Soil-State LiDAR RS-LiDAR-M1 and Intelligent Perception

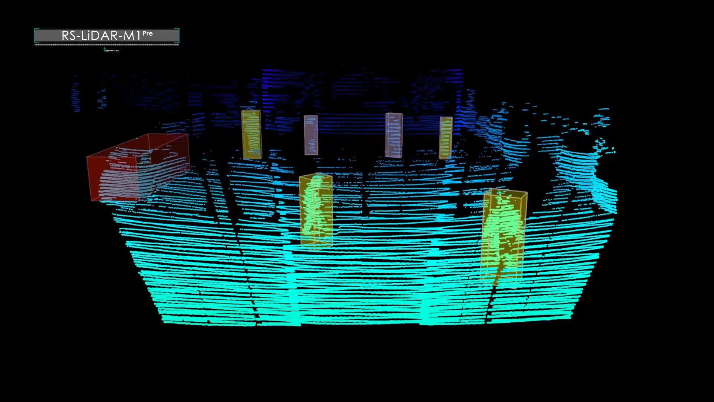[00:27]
it has greatly cut down the LiDAR cost and massively improved product performance.
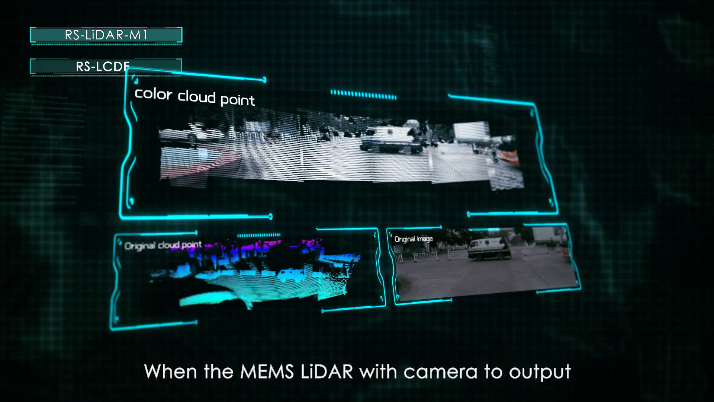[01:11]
When the MEMS LiDAR with camera to output, from the low level, colored point cloud containing complete environmental information, and RS LiDAR algorithms,
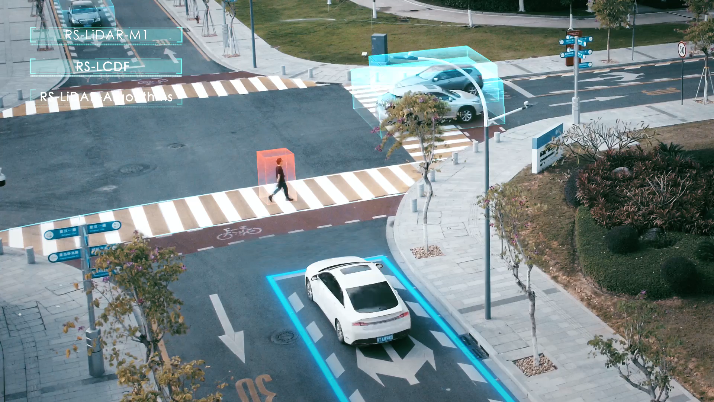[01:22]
the AI algorithms based on original point cloud data,
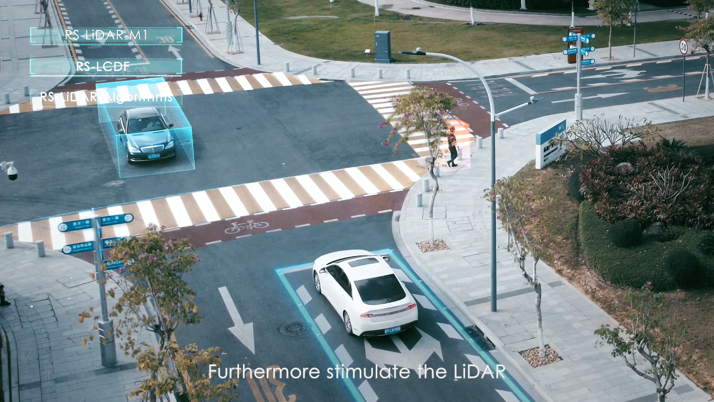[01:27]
furthermore stimulate the LiDAR to release stronger perception power.
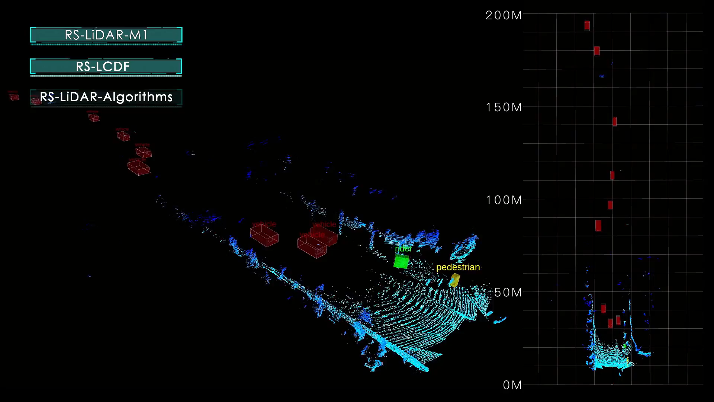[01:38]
When all these technologies are loaded on the latest MEMS solid-state RS LiDAR M1,